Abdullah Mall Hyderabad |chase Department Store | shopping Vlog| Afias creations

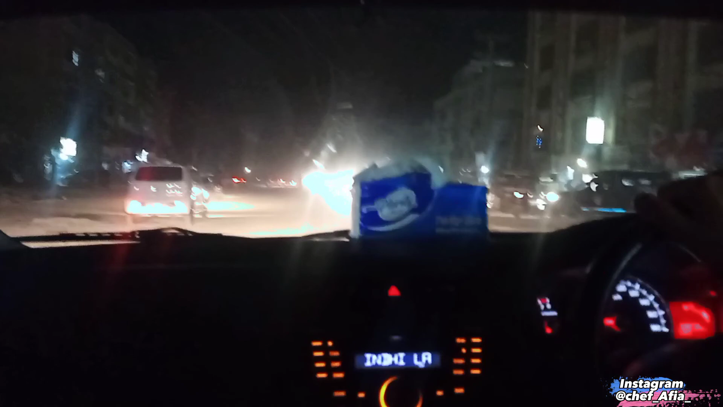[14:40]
ठीक है जी, तो हमने गोलाकंडा खाया और अब जी हम लोग जा रहे थे घर।
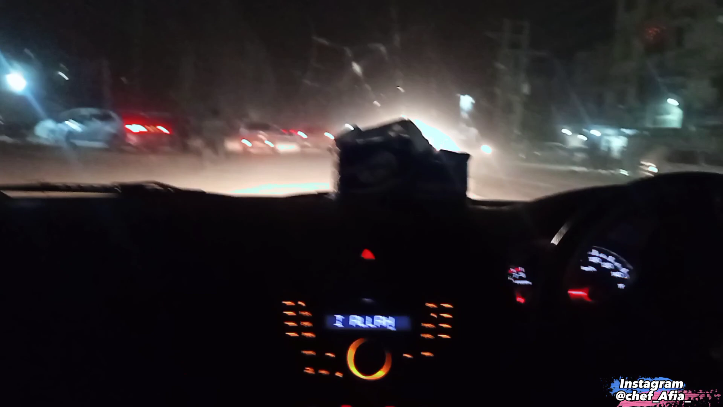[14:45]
तो रास्ते में जो है हमने चाय पी और चाय पी हमने अलमदार चौक पे।